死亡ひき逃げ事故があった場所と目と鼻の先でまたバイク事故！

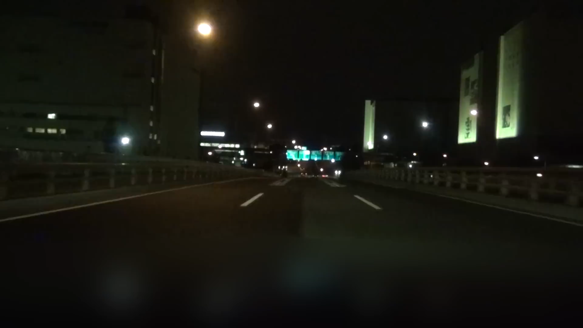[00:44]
平和島のそこそうだよね、この上とこれね、あー頭ぺっちゃんこうなっちゃったでしょはい、引き抜けでねー大相談そうだね、ここだよね、この上ったとこだよね通行ダメでさ、通らなくてさあーそう、これ通行止めだったもんそう超渋滞してんのいや、かんばちもやばかったもん、帰るとき渋滞であぶねーね、あれだから車と車があったってことはバックがね、挟まれたってこれでしょでもさー、引き抜けってやばくなー?